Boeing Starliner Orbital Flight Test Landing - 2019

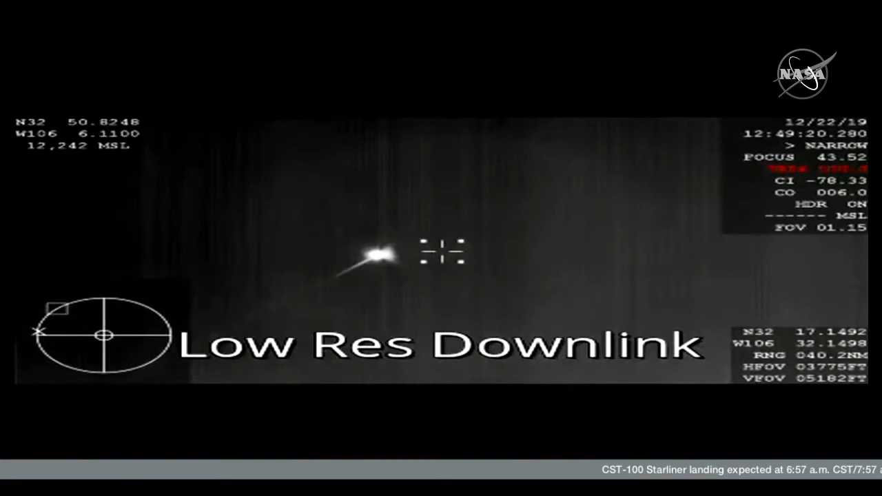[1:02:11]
We are getting our first views from the NASA WB-57. We see their Starliner continuing its plunge through the atmosphere. We are 8 minutes and 8 seconds from landing.
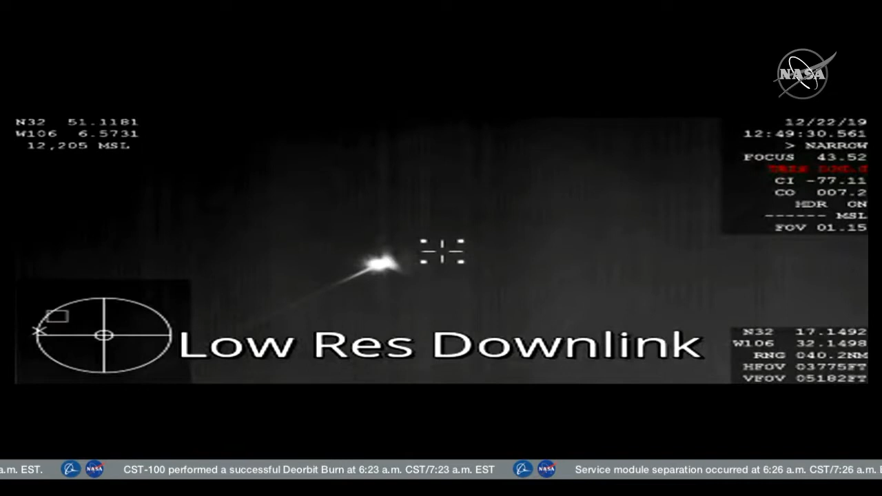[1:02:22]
That image is infrared because of it being dark, of course, over the skies of New Mexico right now. Still about 28 miles above the Earth. As it continues making its way, just about crossing over the New Mexico border now. This video again coming from one of NASA's WB-57 planes using infrared camera.
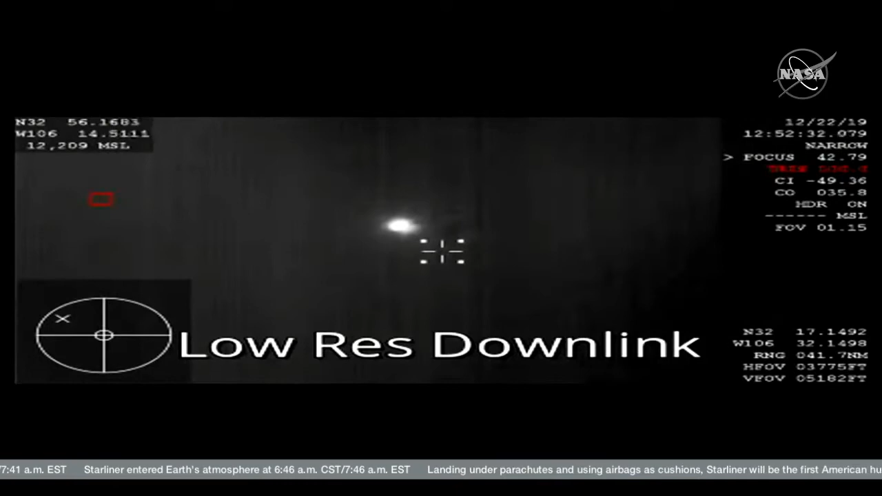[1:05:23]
Landing recovery team has visual on Starliner as it comes down.
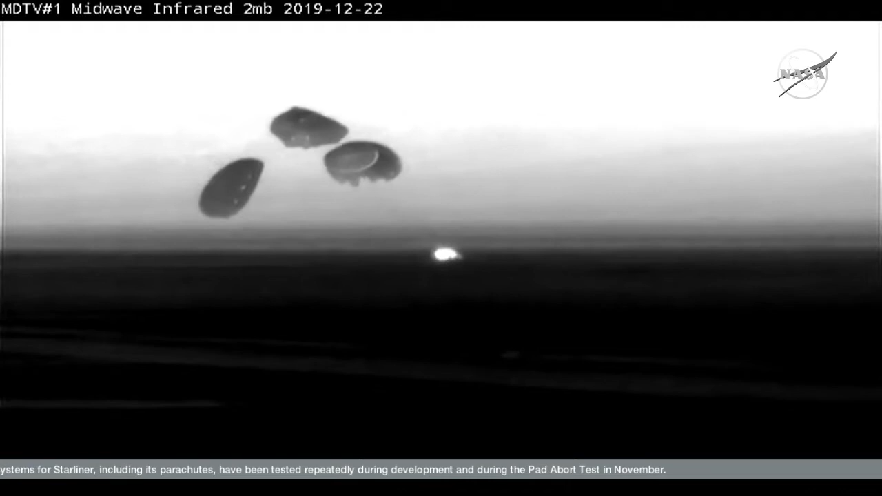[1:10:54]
An historic landing in White Sands, New Mexico concludes the first flight test of Boeing's Starliner spacecraft, the first time an American-made, human-rated capsule has landed on land.
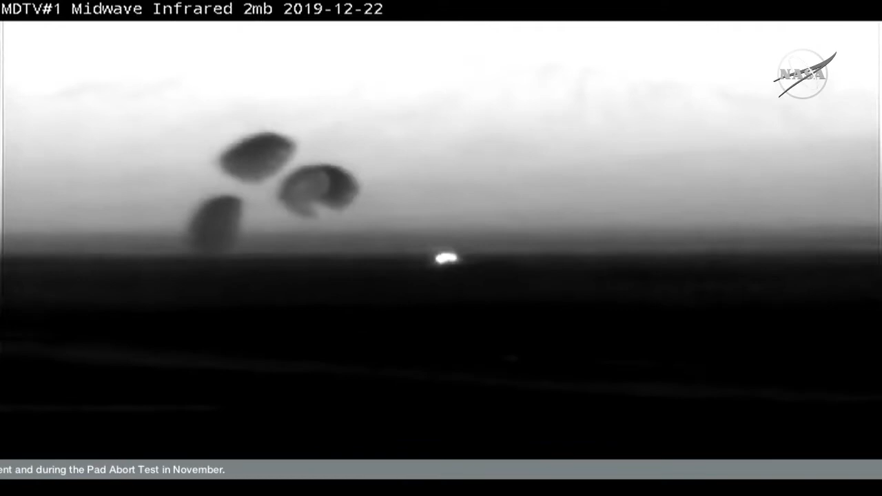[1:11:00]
That took place right at 6:58 a.m.
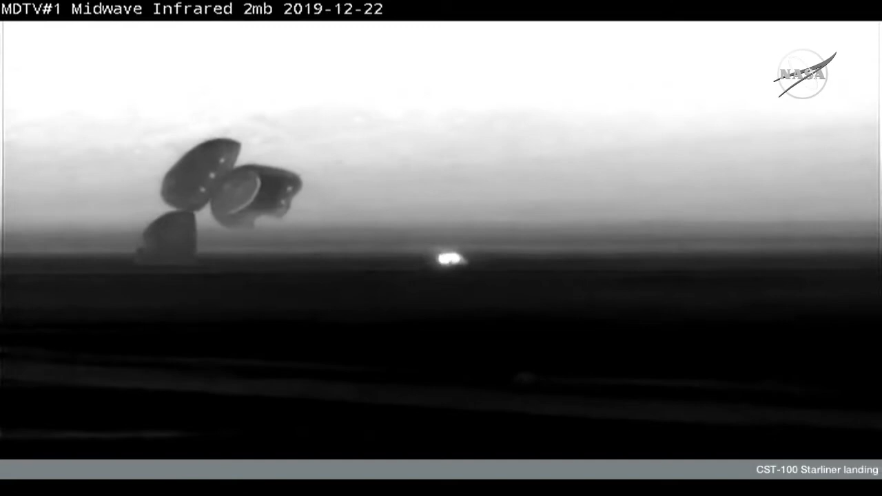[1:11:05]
Central Time, 2 days, 1 hour, and 21 minutes into Starliner's mission.
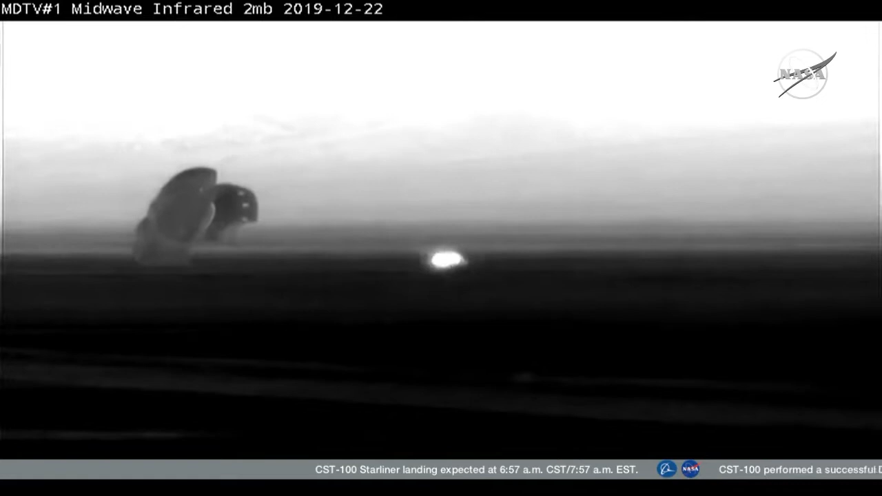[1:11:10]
Congratulations, Starliner. Congratulations, indeed. Flawless flight back to Earth. Good landing this morning.
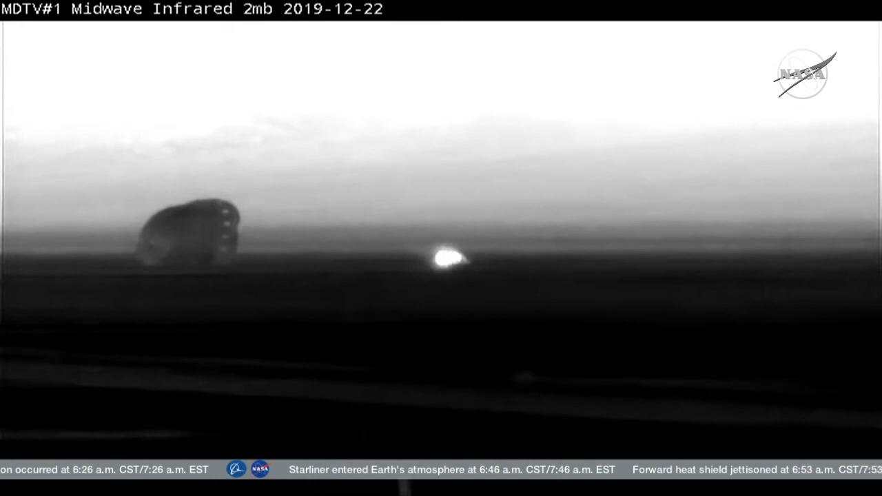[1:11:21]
Now the spotlight's going to shift a little bit to the landing recovery team waiting for it out there in New Mexico. They have to wait for clearance before they start heading over to the vehicle.
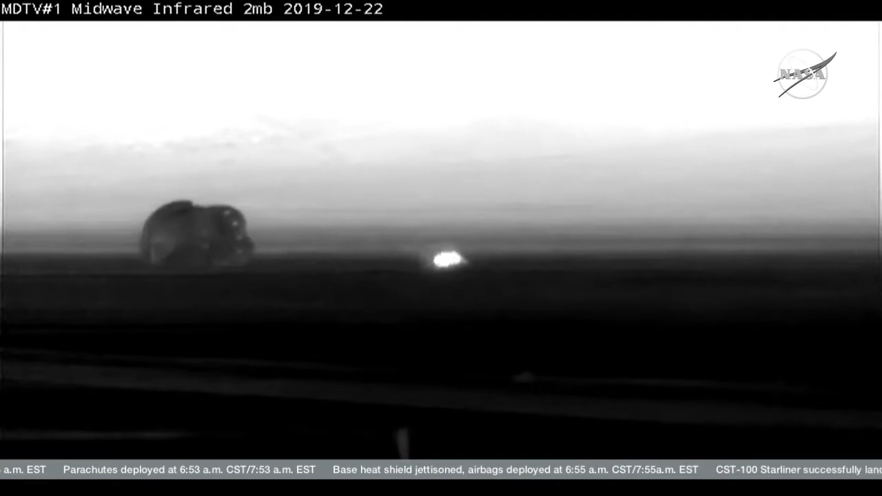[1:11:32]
But Starliner has touched down at White Sands successfully this morning. Main chutes are jettisoned. That'll keep those chutes from pulling Starliner away as the
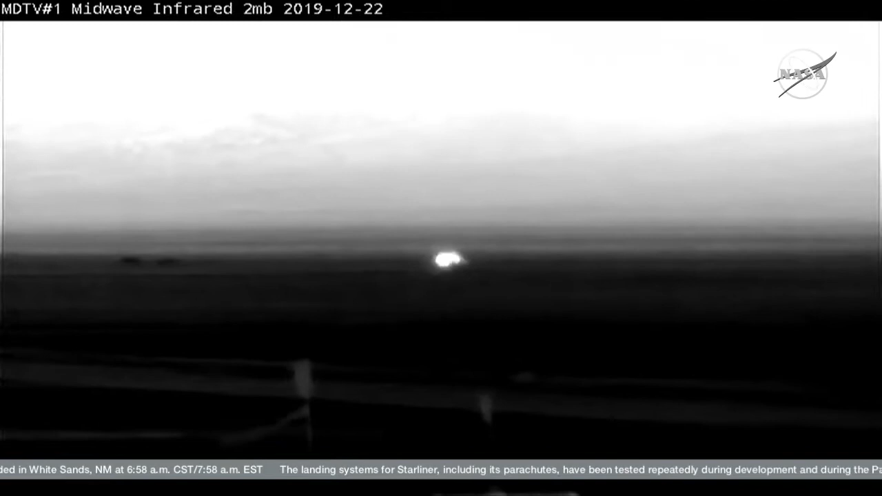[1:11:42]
landing recovery team is looking to make their way toward it. Once again, today's landing time was 6:58 a.m. Central Time or 5:58 a.m. Mountain Time, local for Starliner. That again was 2 days, 1 hour, and 21 minutes into Starliner's historic orbital flight test.